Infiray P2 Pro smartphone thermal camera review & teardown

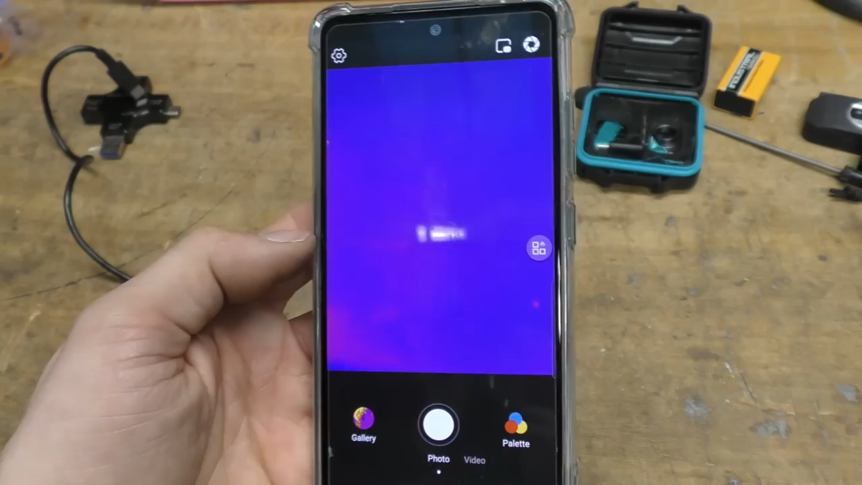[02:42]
So I think it could be at least as much an Android problem as a problem with this app.
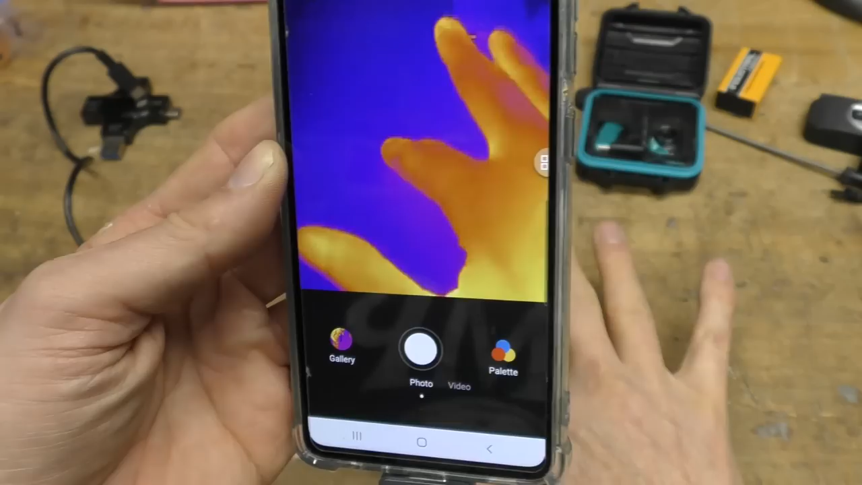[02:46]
It starts up pretty quickly, does sort of all the sort of things you'd expect the thermal camera to do. And you see the frame rate is actually pretty good.
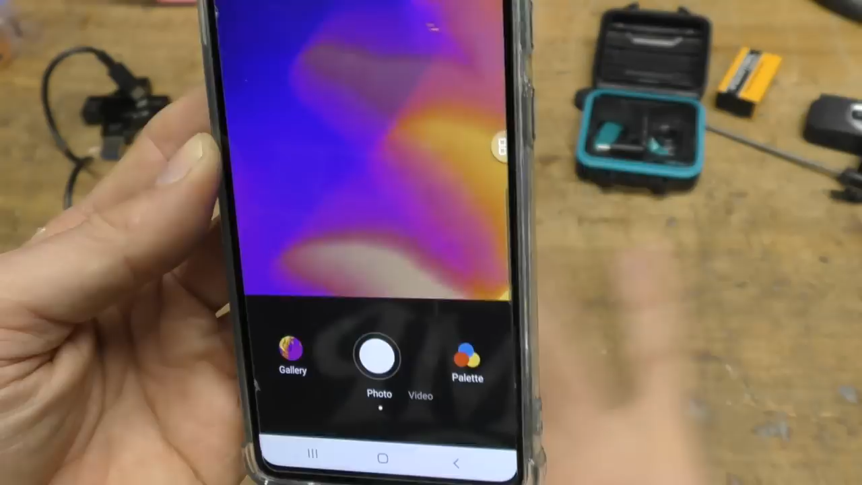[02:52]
It's very responsive. There is a little bit of latency on there.
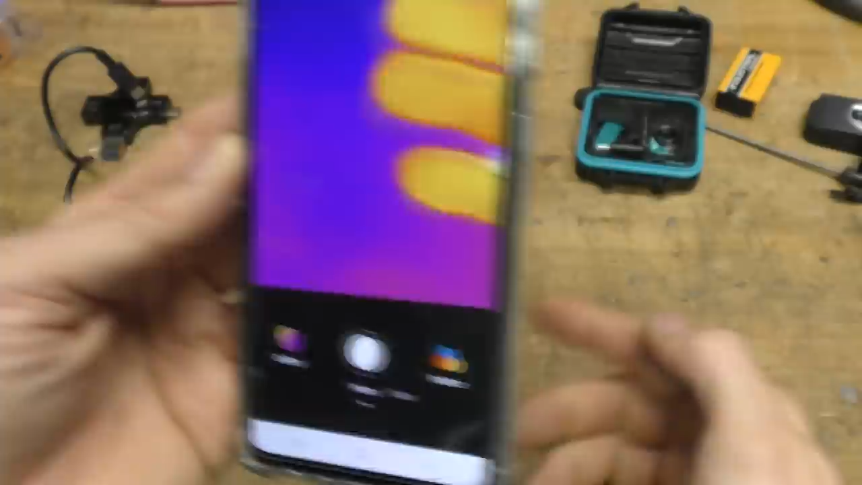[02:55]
You see sort of there's a slight delay.
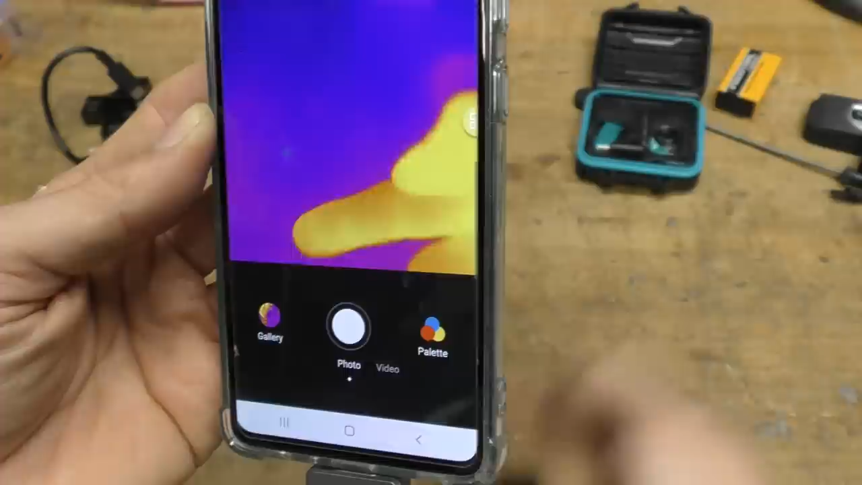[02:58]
I've not really noticed it as being particularly annoying, you know, when you're doing the typical sort of work of just looking around, say PCBs and so on, trying to find them.
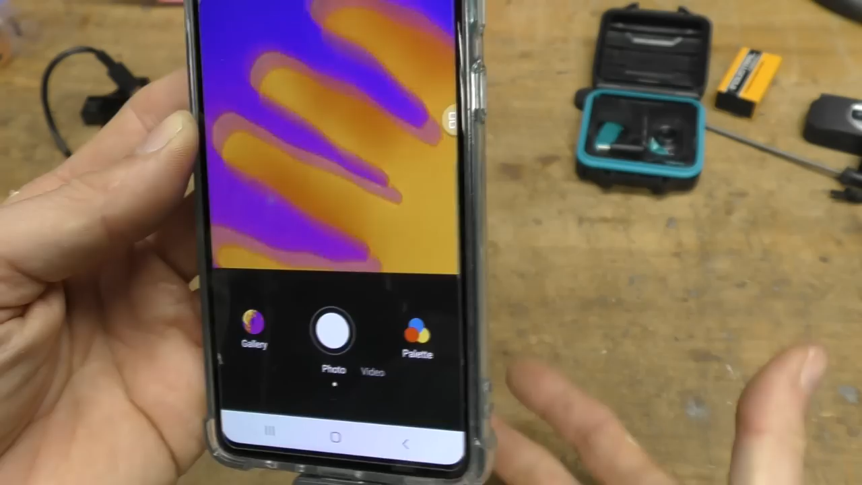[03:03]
And so you can see a nice hot cup of tea there.
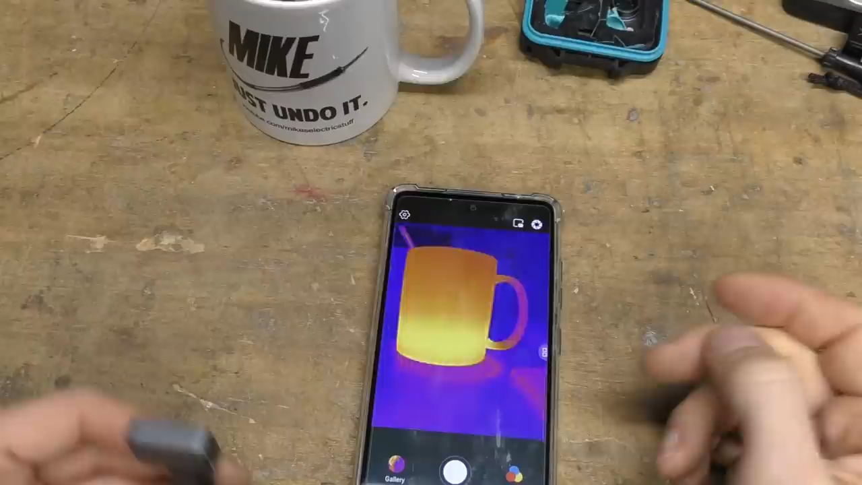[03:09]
The app's got all the sort of functions that you'd expect for something like this. When you pop that out, you've got image rotations. Obviously when you're using it with the cable, you want it the other way up to when it's stuck to the bottom of the phone.
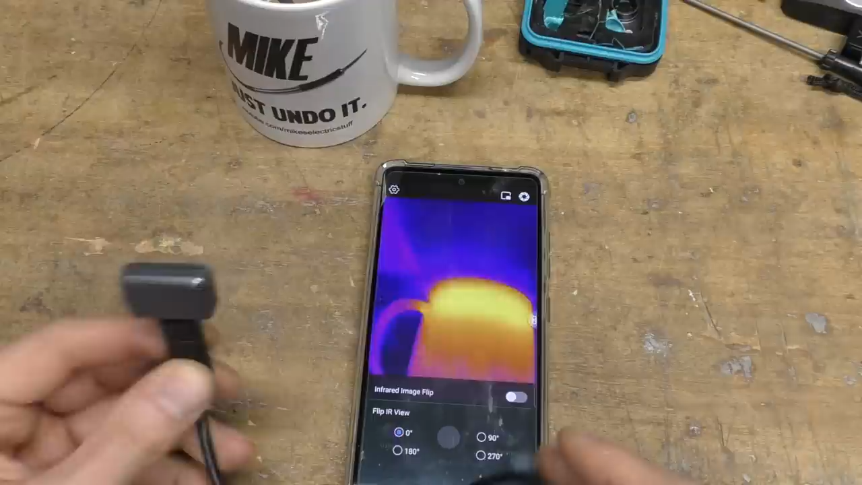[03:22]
So you've got all the four normal orientations upside down. You can do a rotation to do portrait, landscape, etc. And you'll also make it mirror. I'm not quite sure why you'd want that, but you can do that. Other things we've got here, we've got the various corrections, emissivity, ambient temperature. I suspect that's to do with the shutter compensation. I'd expect there's probably some temperature measurement in there, so I'm not quite sure why it needs to know ambient temperature. Also object distance.
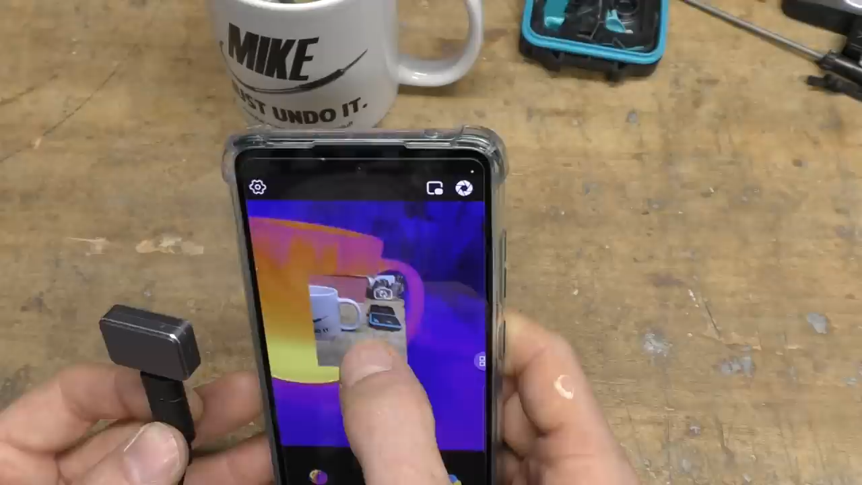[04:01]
We can sort of pop that around there. It won't do the image overlaying that we saw on the FLIR cameras. But once you've got a decent resolution frame rate, I don't find that actually particularly useful. It's useful for a very low resolution camera to make sense of what you're seeing. But for this, it's not that necessary. But I think this could be useful, for example, just for documentation purposes, when you want to show some actual real-world imaging and the thermal image overlaid on the same picture, particularly if you're doing photographs and documentation type things. That's potentially quite useful. It's got a few image modes.
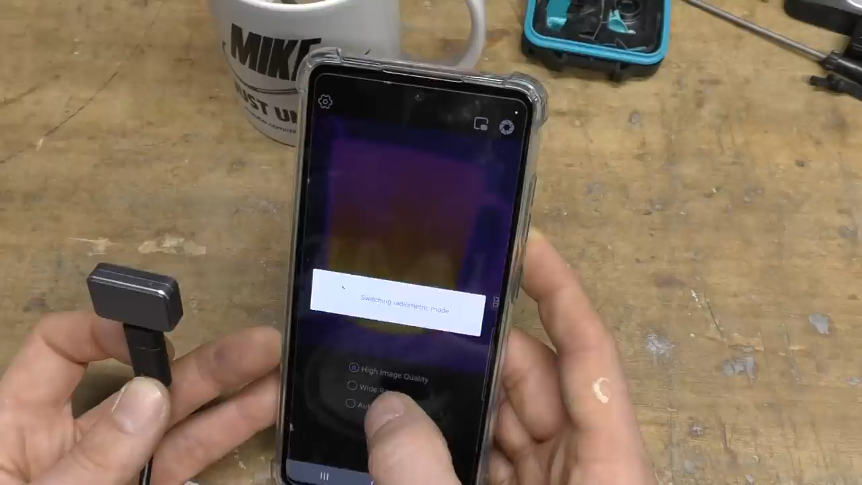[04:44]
is that in wide range mode, it's measurement goes up to much higher temperatures than most other cameras. This goes up to actually 550 degrees C.
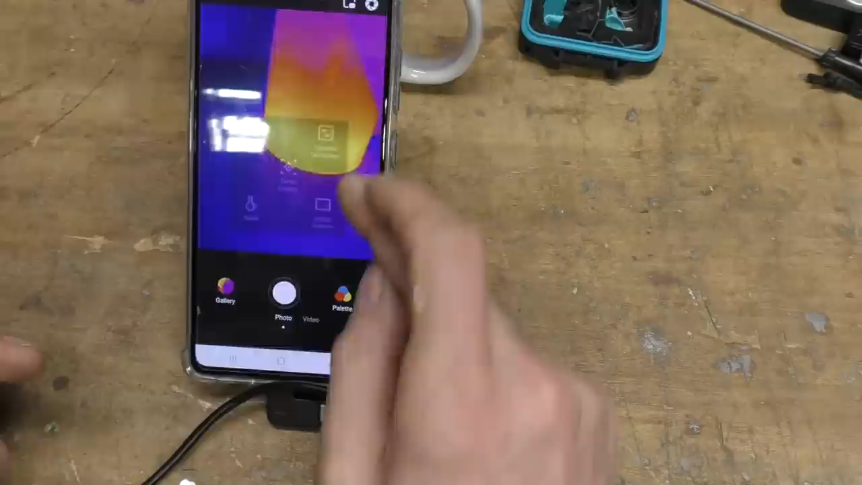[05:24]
Now, there's a couple of different temperature modes. This is the default one. You can turn this on and off again through this menu. Just turn the temperature display on and off.
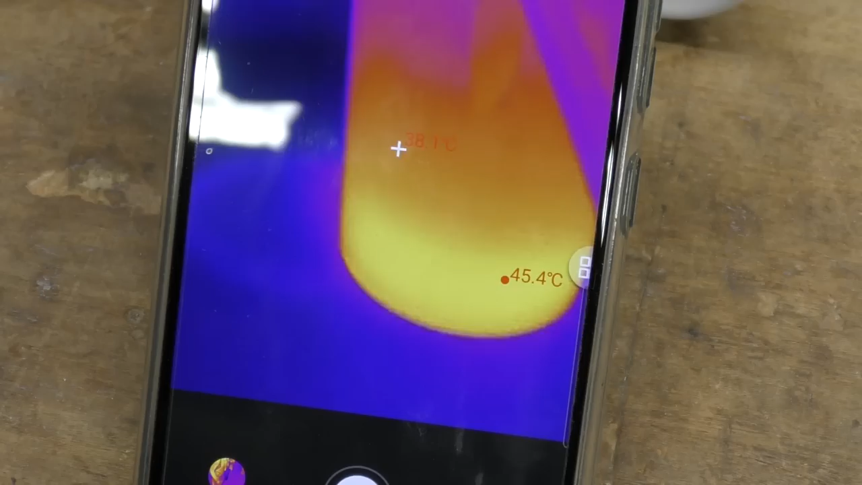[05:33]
On screen: max 45.4°C
So in this mode, it shows you sort of hot and cold points in the image.
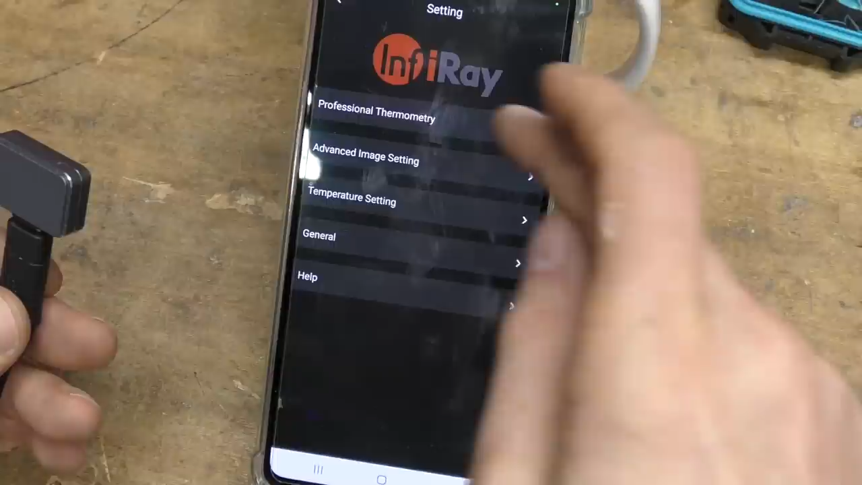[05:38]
But there's also what I call professional thermometry mode. And this gives quite a lot more options.
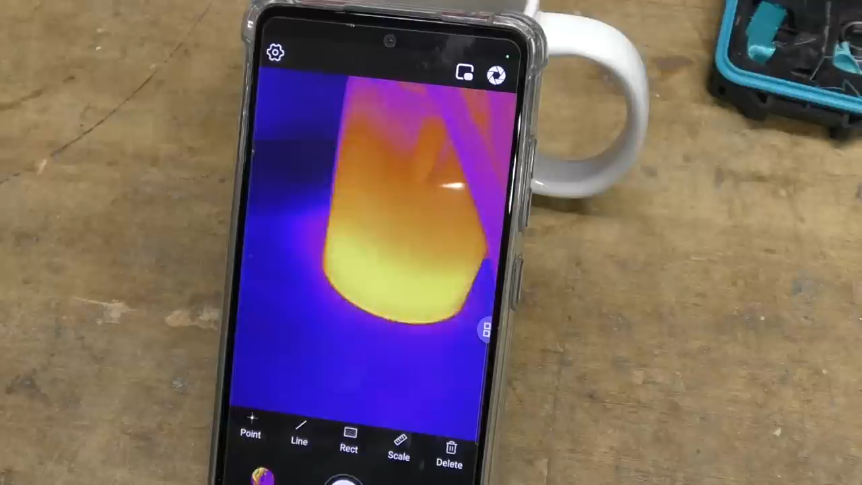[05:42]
So this mode, we can select points. So you can just select individual points and it will display the temperature of those points.
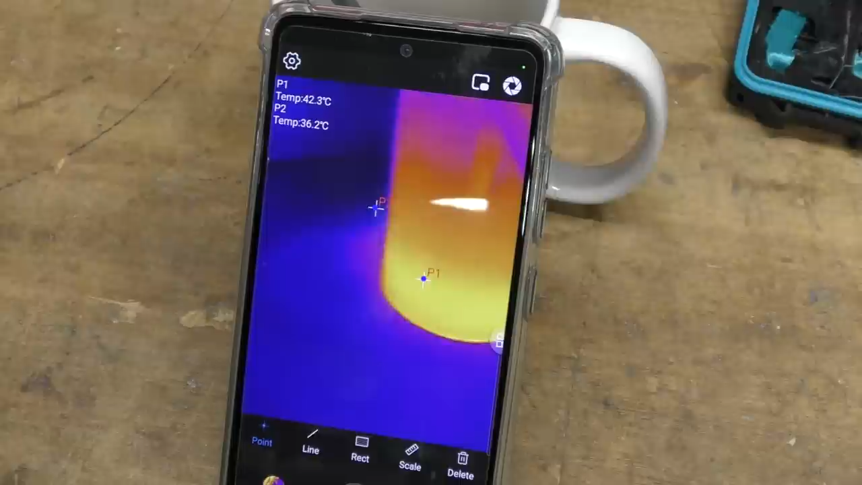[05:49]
But we can also have a line and it will show min and max average across that line and a rectangle.
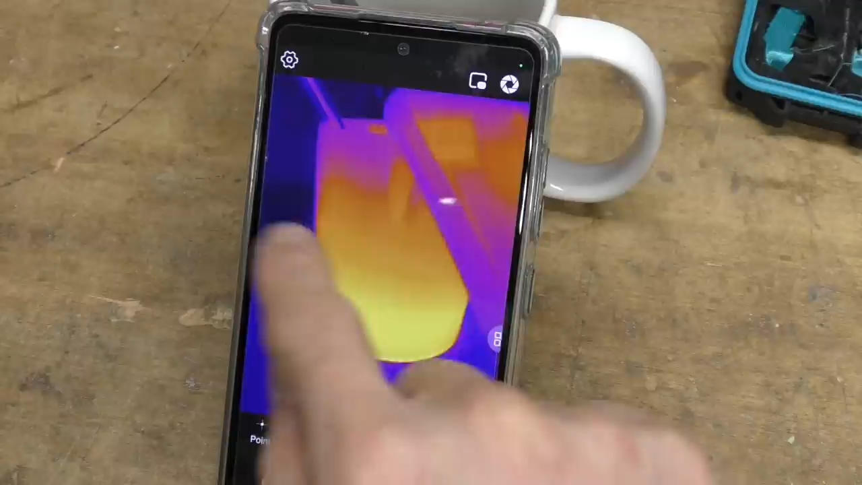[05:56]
Again, it will show min and max average over that whole rectangle.
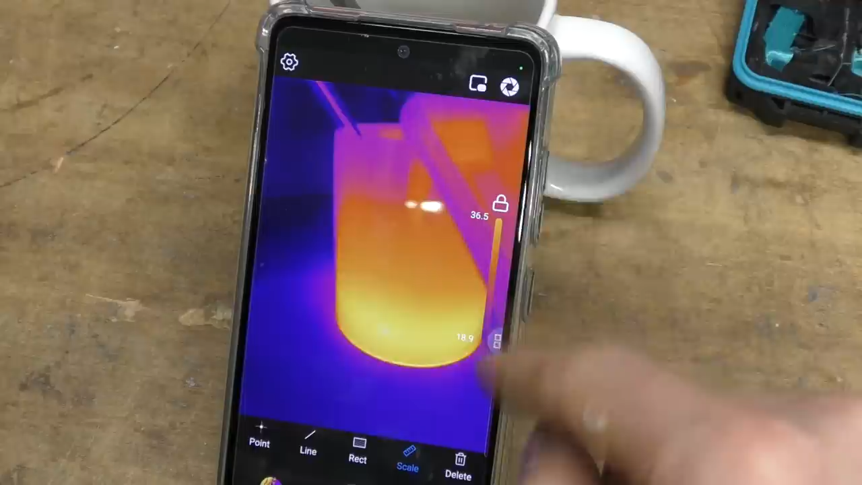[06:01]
This is currently in the automatic scaling mode. So it will just adjust the colour scale according to the temperature, but you can actually manually adjust that as well. So it looks like the colour section is between the limits you've selected.
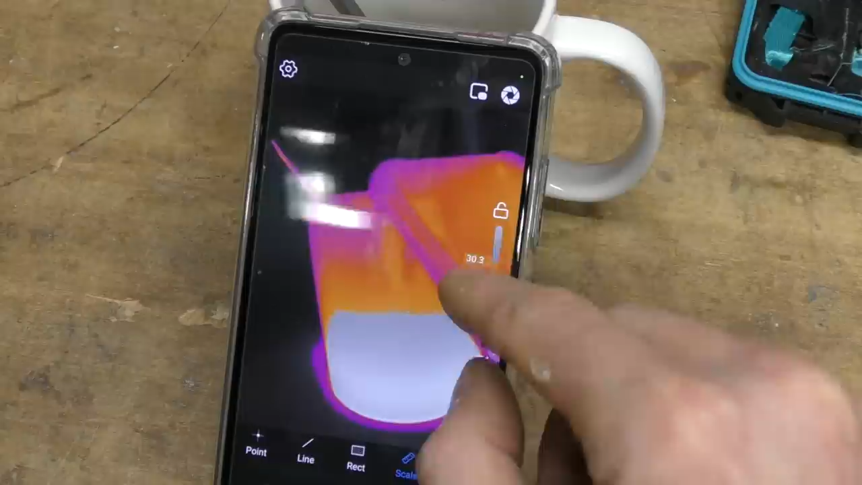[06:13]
So you can actually, you can get it to only colourised temperatures within a certain range.